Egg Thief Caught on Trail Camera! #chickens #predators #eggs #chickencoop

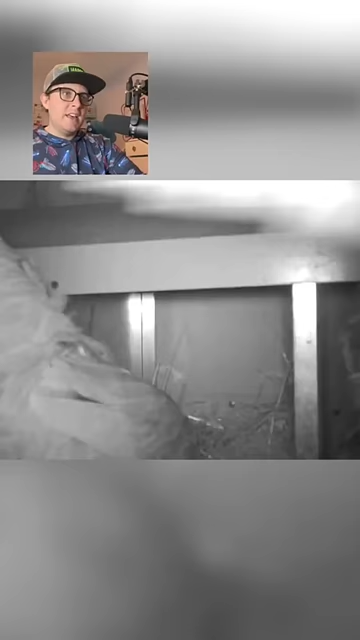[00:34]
That's the only two. And look, right here they're fighting over them. I forgot the eggs down there by the coop, so I asked John to go pick them up, and he literally just sent me this video.